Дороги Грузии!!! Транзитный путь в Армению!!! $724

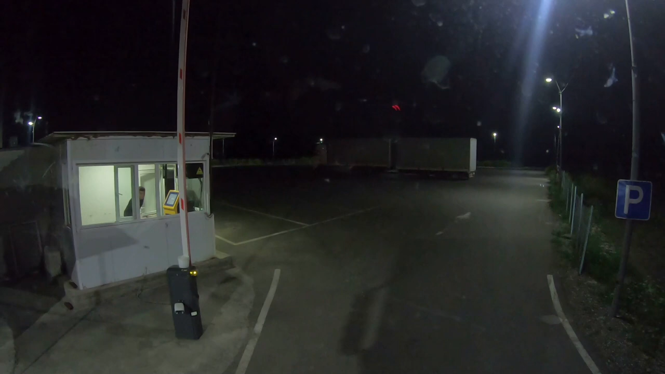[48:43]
Что, можно сразу ехать? Нет пока. Нет пока. Так нет никого. На втором парке 1-4 машина. А, там на втором паркинге, да?
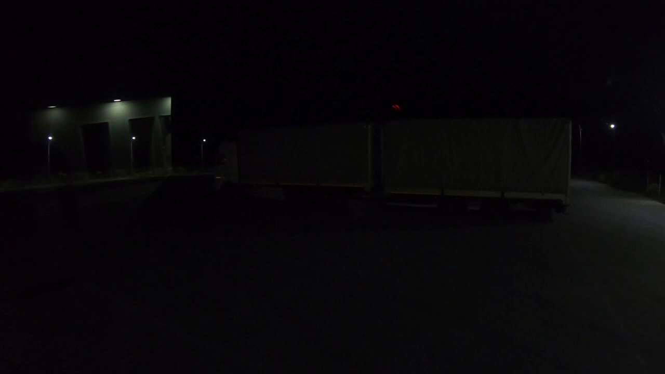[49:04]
Ё-моё. Так это и тут оказывается...
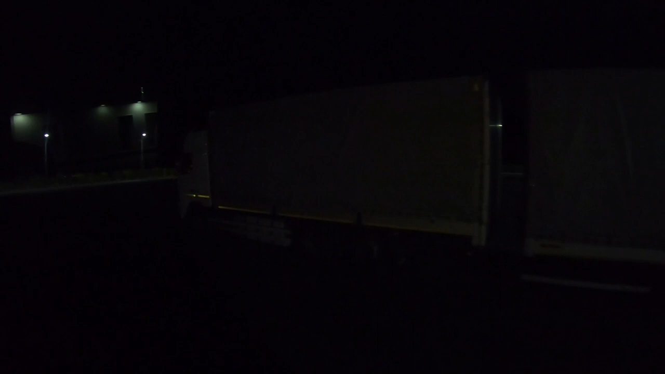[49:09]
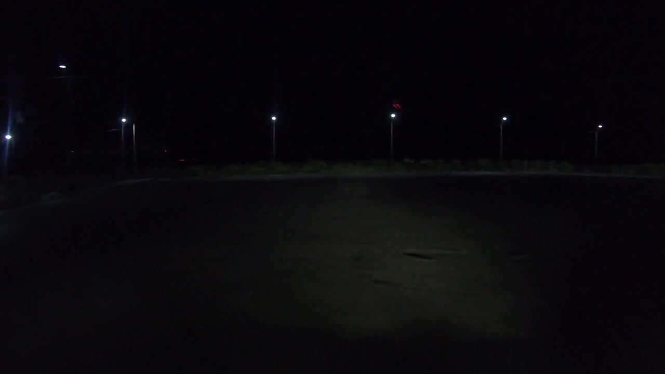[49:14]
Я что-то ни хера не понял. Ни хера мы сюда заехали. Я что-то ничего не понял. Это тоже вторую какую-то построили?
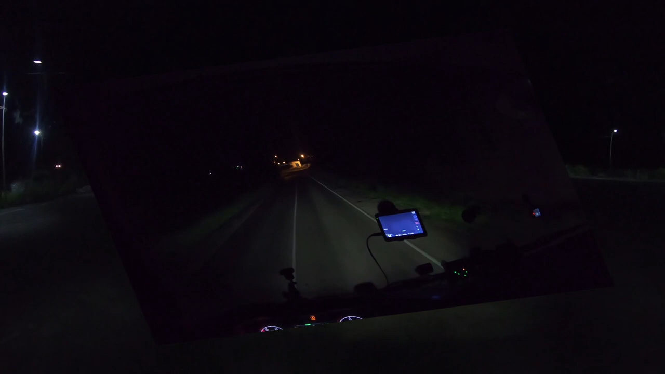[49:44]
Все, по итогу мы уже на границе. Отстойники пустые. Тут уже оказывается их целых три. И сюда. Вот. И здесь в грузином тоже он на заезд пару машин стоит. Так, считаем по местному время полдесятого. Решили сегодня уже границу пройти. Чтобы это...
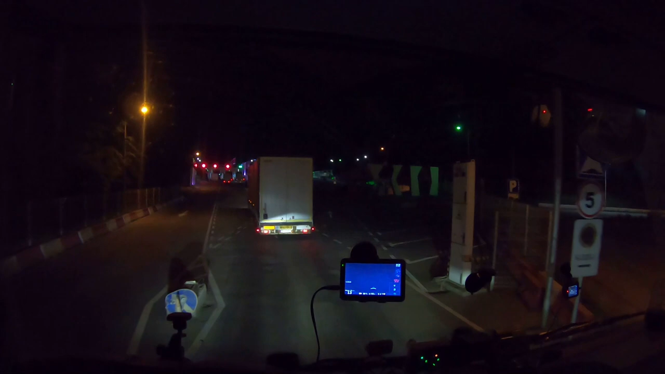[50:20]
Завтра можно было располагать свободно времени. Во сколько, чего, куда мы поедем. Не знаю, тут он смотрится и туда, и туда, и туда машины стоят.